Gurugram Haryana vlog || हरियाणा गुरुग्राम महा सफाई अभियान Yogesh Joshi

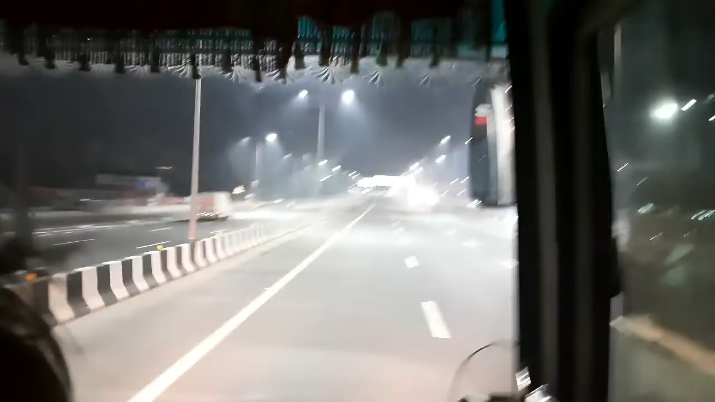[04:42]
वह भी हाइवे में आज़े रफ्तार से भाग लिया है और अभी 27 किलोमेटर दूर